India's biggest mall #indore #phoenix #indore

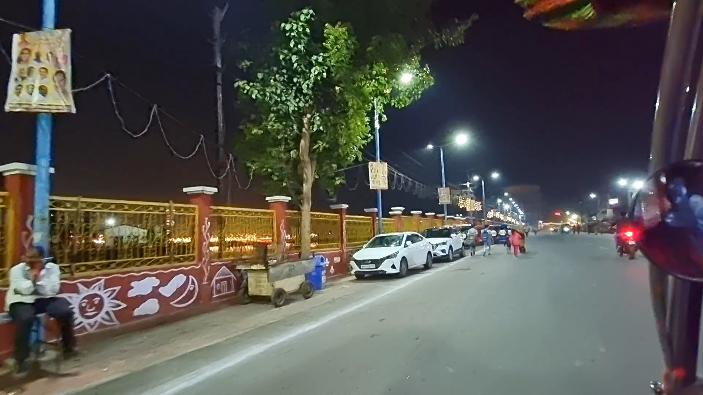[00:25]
देखो उधर राइट साइड में देखो व्यू कितना अच्छा आ रहा। देखो
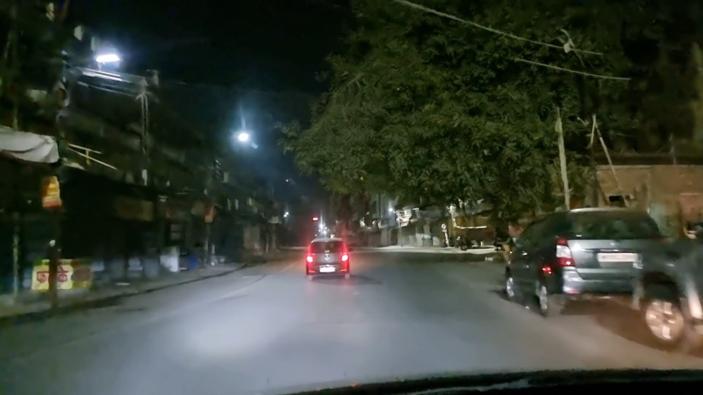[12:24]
ये सराफा जाएंगे जो इस रोड पे चल रहा है ना, सराफा वाला है, बस इनको फॉलो करना मुझे, ये रोड तो मुझे पता नहीं।